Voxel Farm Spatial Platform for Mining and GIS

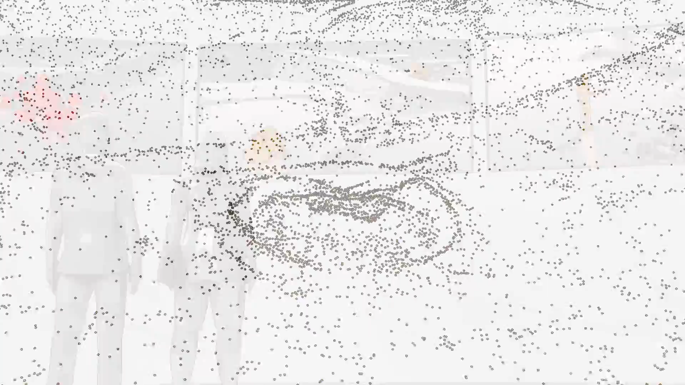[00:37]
Vauxhall Farm supports diverse spatial entities such as point clouds, surfaces,
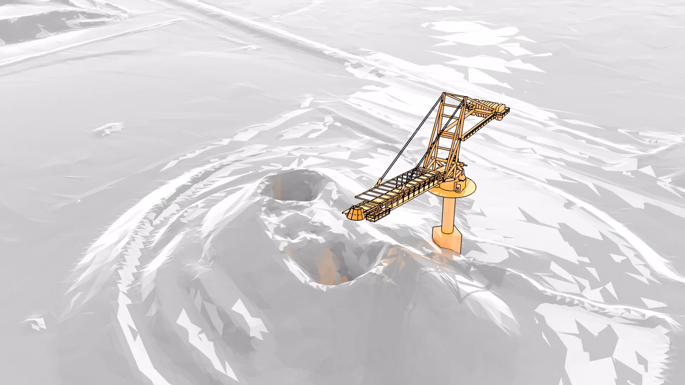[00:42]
meshes and solids among others, while supporting data types widely used in the mining
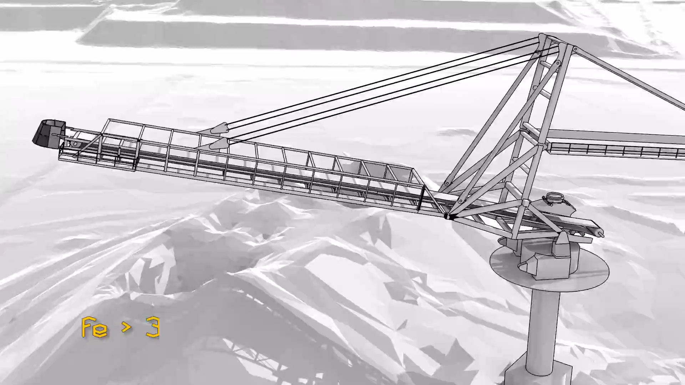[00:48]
industry such as regular and sub-block block models, drill hole databases and historic terrain models.
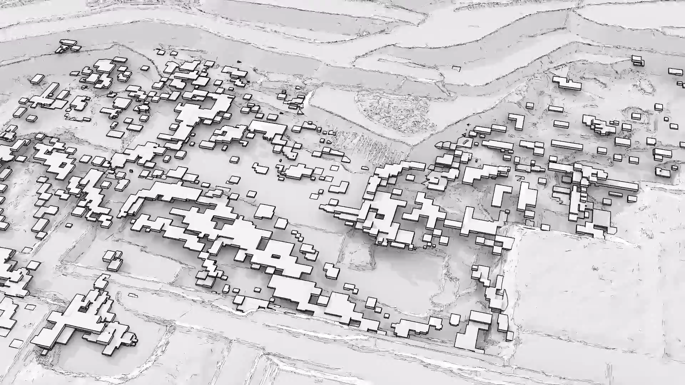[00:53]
Vauxhall Farm indexes these diverse data types together,